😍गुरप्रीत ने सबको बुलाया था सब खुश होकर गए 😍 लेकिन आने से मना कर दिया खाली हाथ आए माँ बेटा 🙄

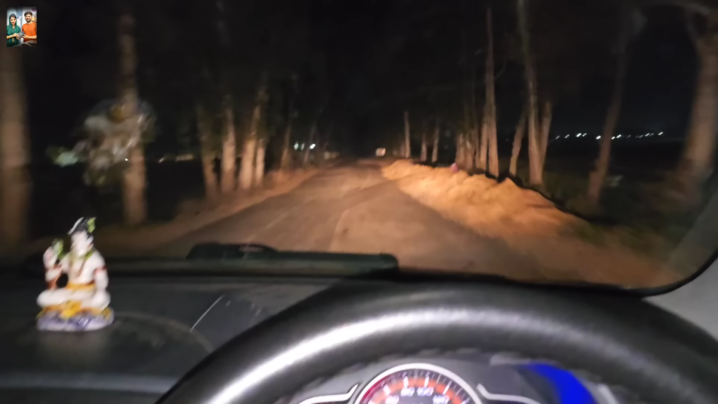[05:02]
रोड पूरा सुनसान पड़ा है बने। रात ना कुछ नहीं यार, उरली साइड के रोड तो दमाई ड्राउन ने मोटर ले नहीं और कुत्ता भी नहीं दिखता रोड पे।
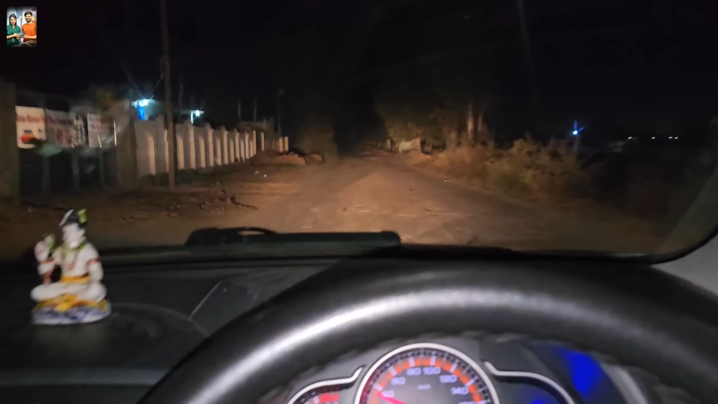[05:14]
और बस पहुंचने नहीं हो रहे। हाँ फोन सब समान ये रोड वाले भी फोन नहीं हो रहे। तो ट्रैक्टर खड़े खड़े कर कर चाली